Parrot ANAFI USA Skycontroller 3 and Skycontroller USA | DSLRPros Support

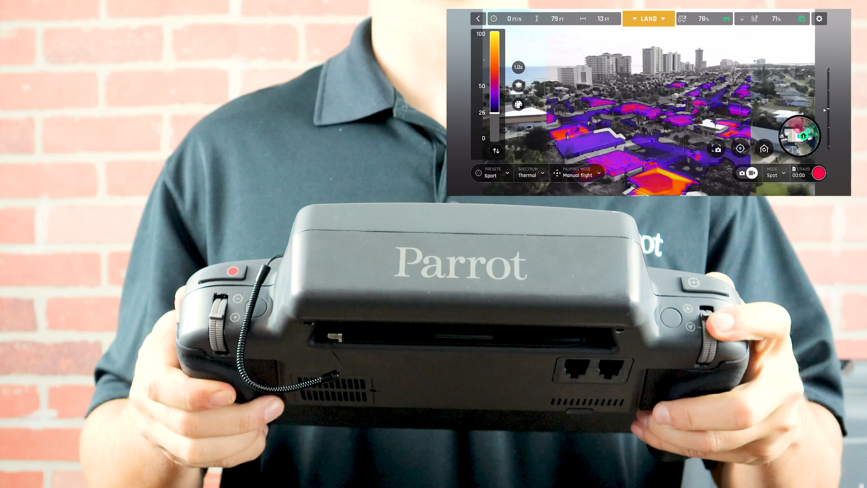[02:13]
The left wheel on the back will control the camera angle. The left button will reset the camera. The right wheel controls the zoom level. The right button or shutter button will allow you to quickly and easily take photos and videos.
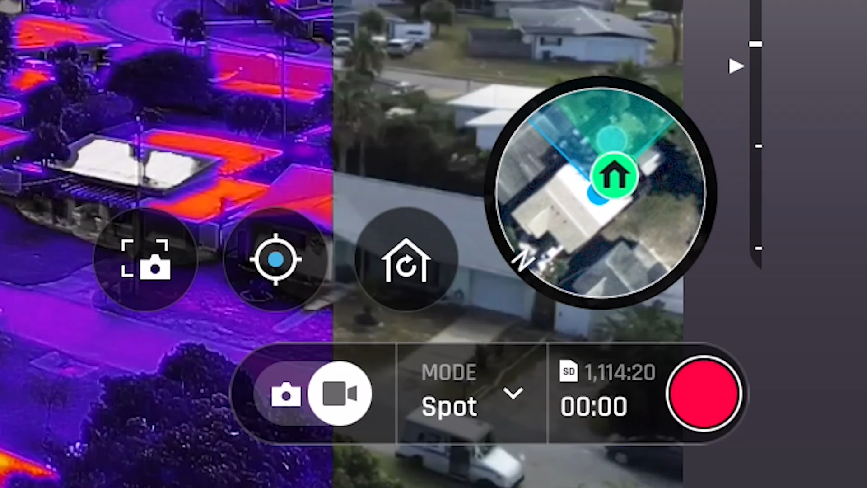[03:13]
It will be blue when pointed directly at the aircraft and red when pointed away from the aircraft.
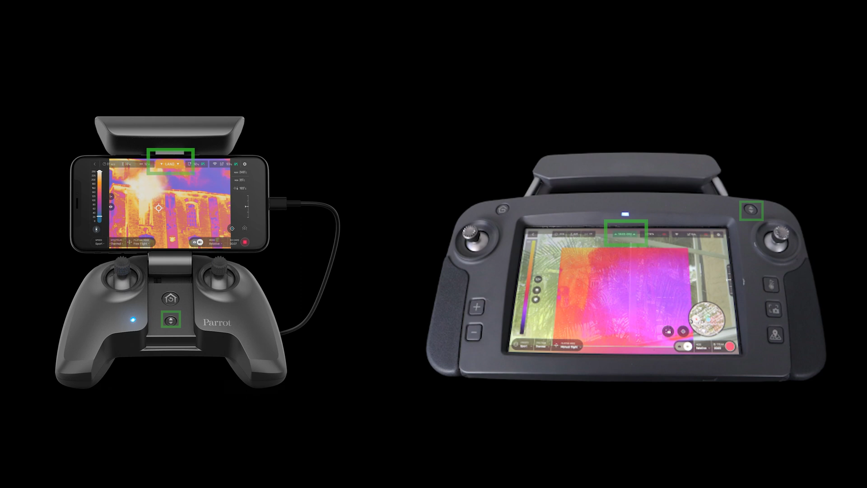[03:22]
On both the SkyController USA and SkyController 3 the takeoff and land button can be found both on the controller and at the top middle of FreeFlight 6.